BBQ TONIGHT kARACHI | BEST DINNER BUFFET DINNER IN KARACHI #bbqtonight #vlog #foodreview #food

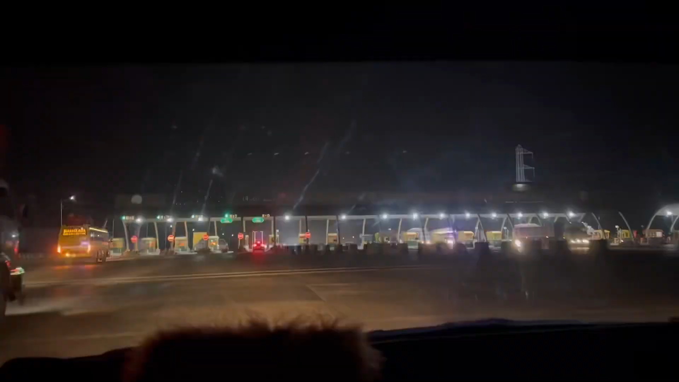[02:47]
ہماری ہیلتھ کے لیے اچھی نہیں ہے تو افطار وغیرہ کرنے کے بعد ہم لوگ نکل گئتے ہیں ہیدرباد
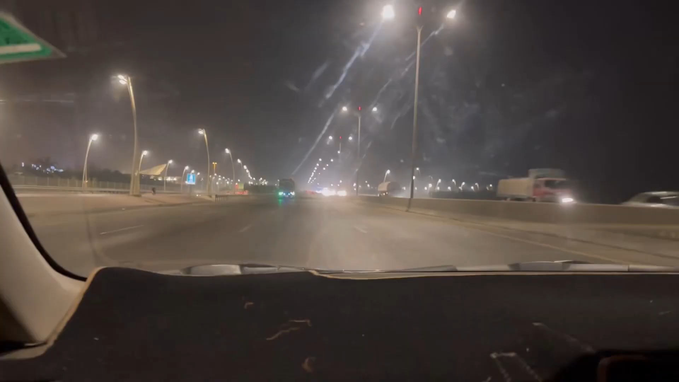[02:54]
کے لیے اور یہ پھر راستے میں آتا ہے بہریہ ٹاؤن بہریہ ٹاؤن کی تو خیال الگی باتیں یہاں پہ جائے گا روشنی اتنی ہوتی ہے